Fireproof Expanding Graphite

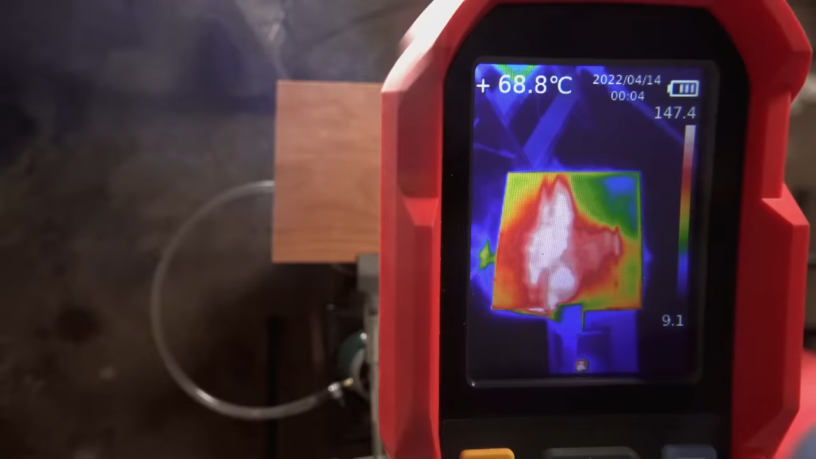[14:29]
On screen: spot 68.8°C
This, by the way, isn't a fair test between the materials, because the coating thickness is based on how I estimated they would be applied in real-world use.
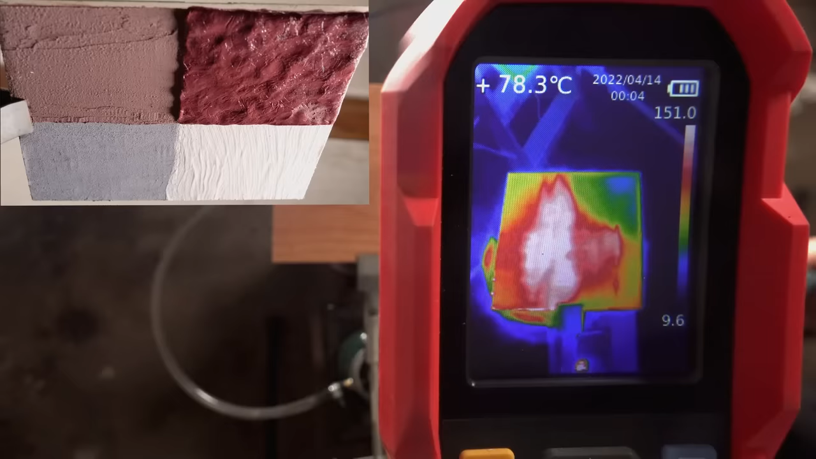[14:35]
On screen: spot 78.3°C
As such, the putty is probably at least 20 times thicker than the two paints, and the commercial sealant is 4 or 5 times thicker.
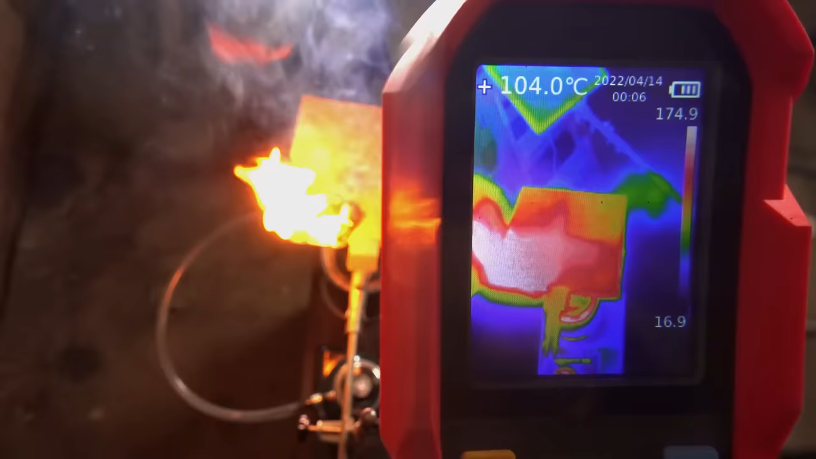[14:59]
On screen: spot 104.0°C
it's clear that even though this square was the worst performer of the four, it's still dramatically better than uncoated plywood.